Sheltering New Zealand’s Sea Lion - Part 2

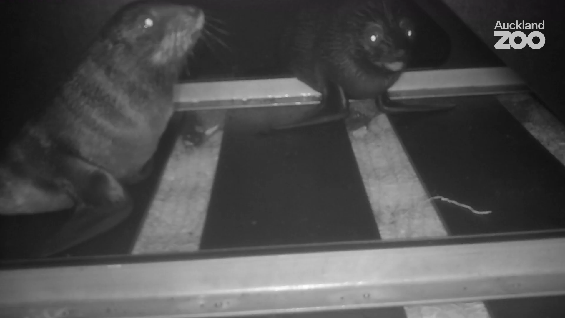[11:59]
Two pups. Oh neat. That is that is a real nice thing to see.
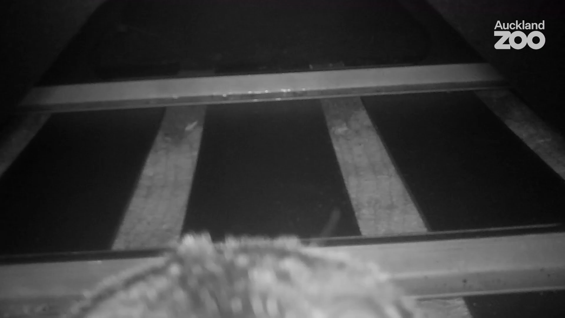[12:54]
That's very cute. I've got to watch that one again. Yeah. I think what drove me once I was invited to be involved with